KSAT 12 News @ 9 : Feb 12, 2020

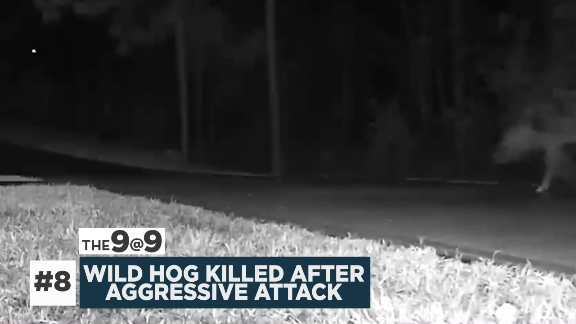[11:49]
A Texas man says he killed a wild hog with his crossbow after the animal went on a rampage on his property. His surveillance cameras caught the hog going after his dogs.